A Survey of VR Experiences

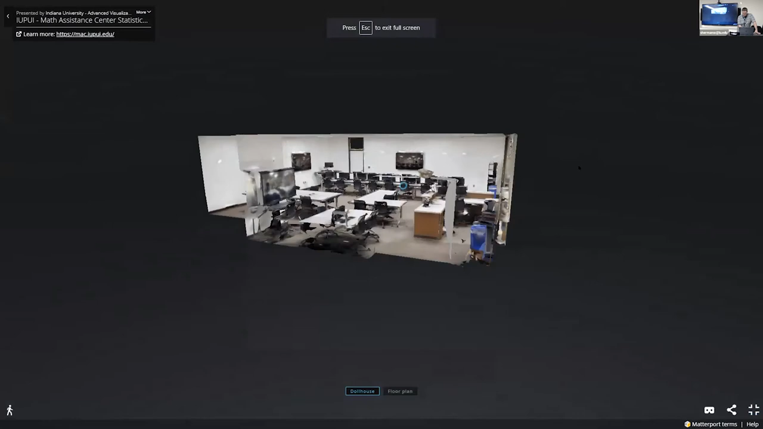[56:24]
so it's a typical classroom but there also is another one that they scanned
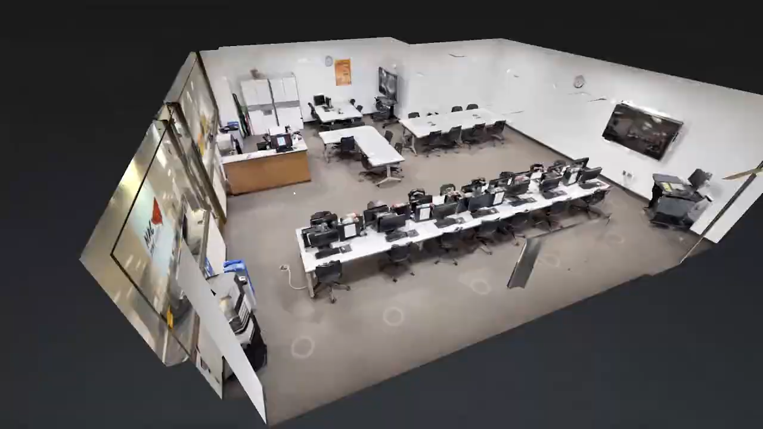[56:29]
and it's and it's it's juxtaposed with 3d data and uh 360
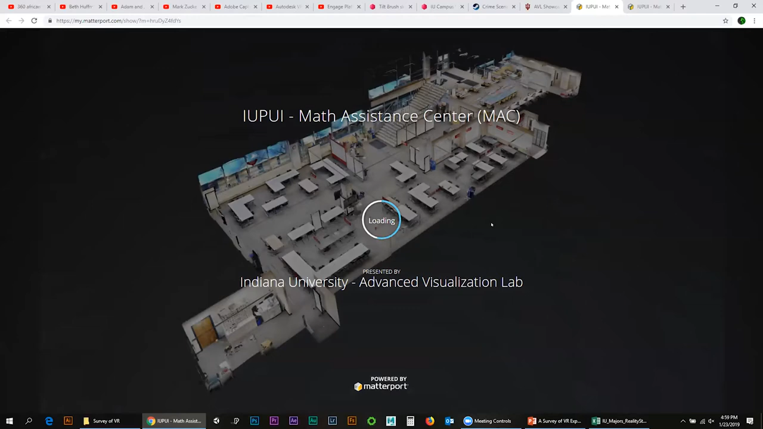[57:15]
so this is quite a large large area here at iepy somebody
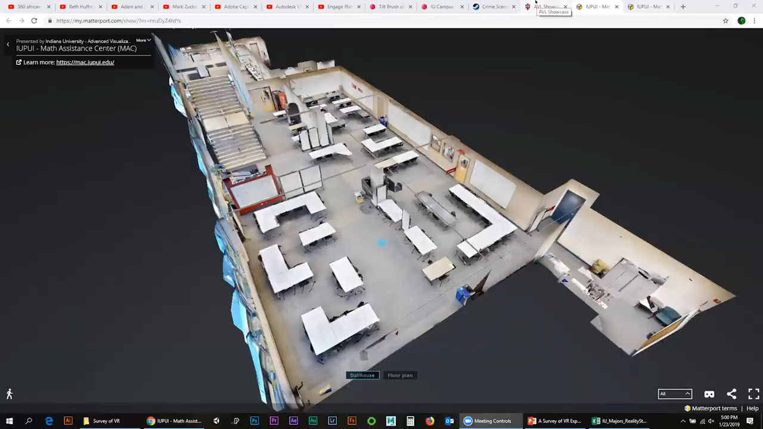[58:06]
that there was another scan on here i'll show you so that those are classrooms that's one use and then another use would be historical spaces so
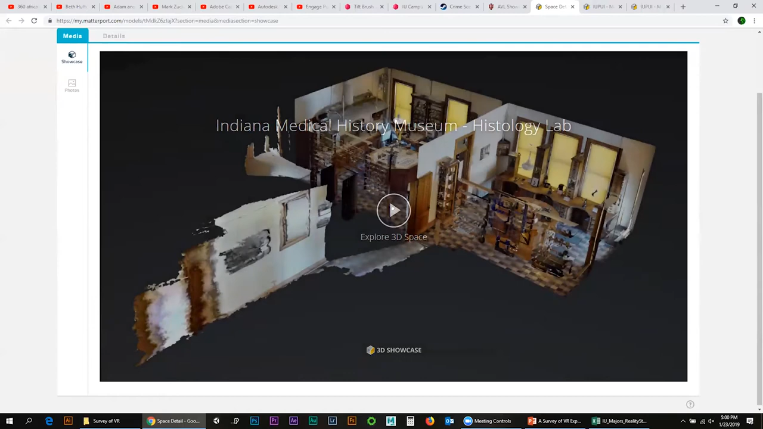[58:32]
looks like it was boarded up in like the in the 1880s and
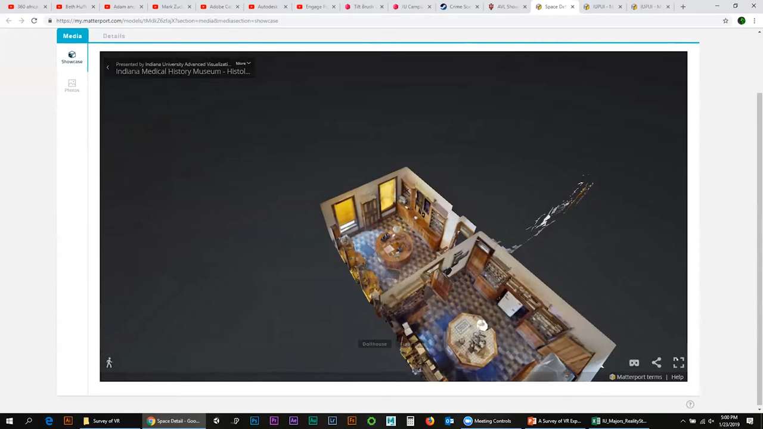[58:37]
all the equipment's still there and uh we were able to kind of scan this place
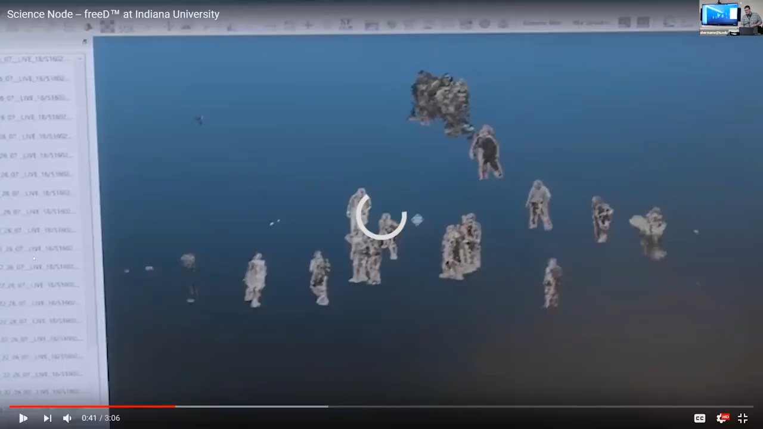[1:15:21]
players so just polygons with texture map